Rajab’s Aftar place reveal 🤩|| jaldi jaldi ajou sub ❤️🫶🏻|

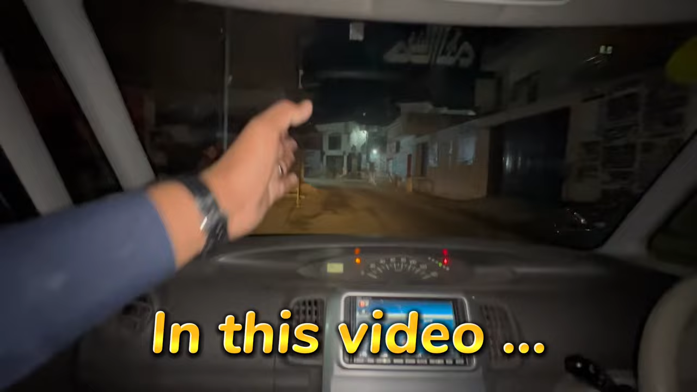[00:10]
वो है सामने सैयद कासिम अली चौक, थोड़ा सा आगे आएंगे ये साथ है जी इमाम बार का। यहाँ पे आप लोगों ने कल आना है, मैं इसलिए आया हूँ दोबारा से, मतलब दोबारा से नहीं, मैं अभी ही आया हूँ कि मुझे एक दफा लोकेशन कंफर्म हो जाए ताकि मैं कल लेट ना हो जाऊँ।
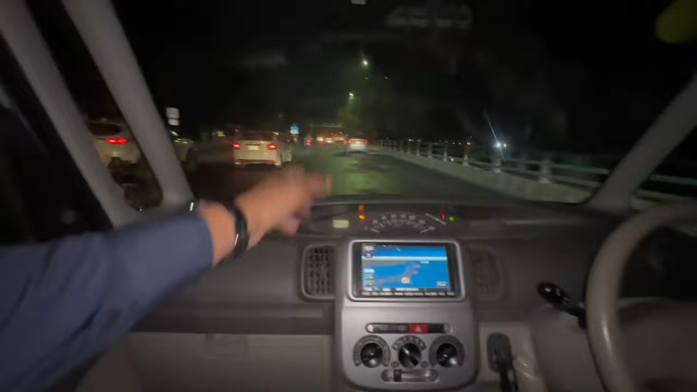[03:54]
खैर ये जी आ गई नहर, नहर से हमने अंडर पास जाते हैं ना, और मैं आप लोगों को फिर समझाता हूँ जब हम मेट्रो स्टेशन के पास पहुँचे।
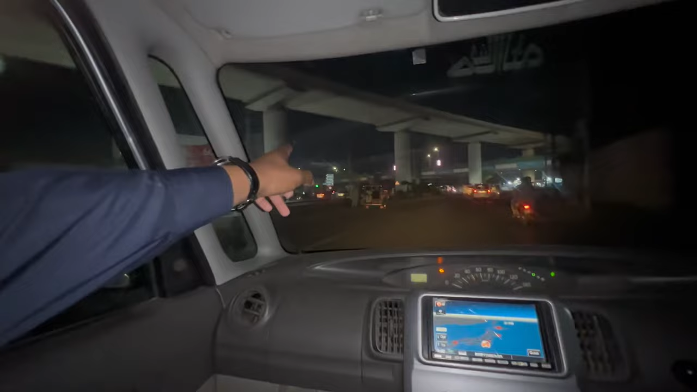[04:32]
ये यार जा रही है, ये तो मुल्तान रोड जा रही है डिफेंस रोड को जा रही है, हाँ ये इधर से बैरियर वगैरह को जा रही है।
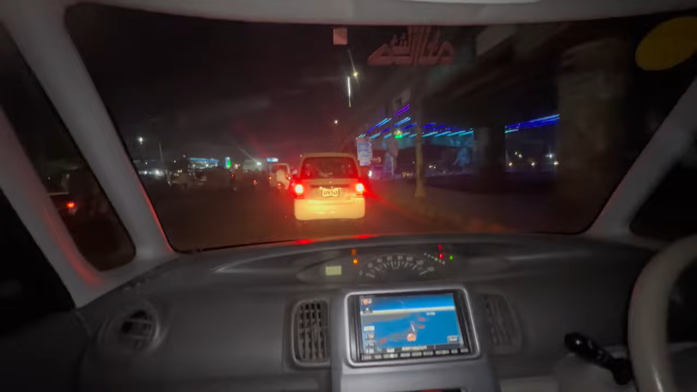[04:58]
ये चलो जी मोड़ो मोड़ो मोड़ो, ये जी आ गए केनाल रोड डॉक्टर हॉस्पिटल और चबूर जी, इधर जाना इधर,
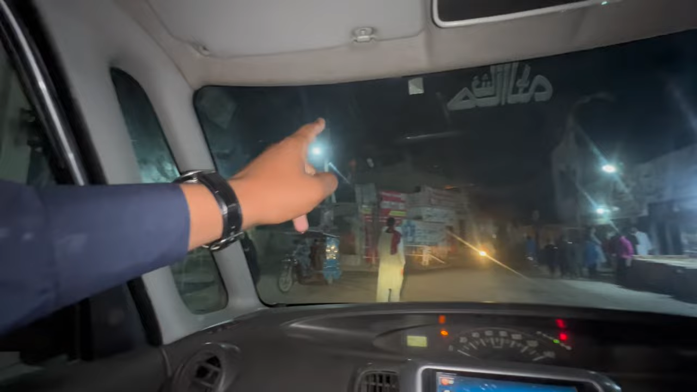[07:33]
वो आप लोगों को नज़र आ रहा होगा, जाने दे भैया आगे जाने दे। ये है जी सैयद कासिम अली चौक के बिल्कुल हम सेंटर में खड़े थे और अब जी जा रहे हैं आगे इमाम बारगाह की तरफ, चलो जी जाने दो।
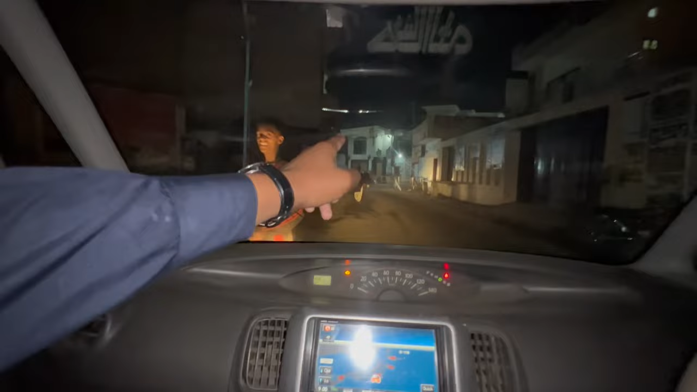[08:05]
वो जी है सैयद कासिम अली चौक और ये आ गया जी इमाम बारगाह, सही हो गया। तो जी खैर चले भाई, चलो जी खैर, मैंने आप लोगों को भी लोकेशन वगैरह समझा दी है,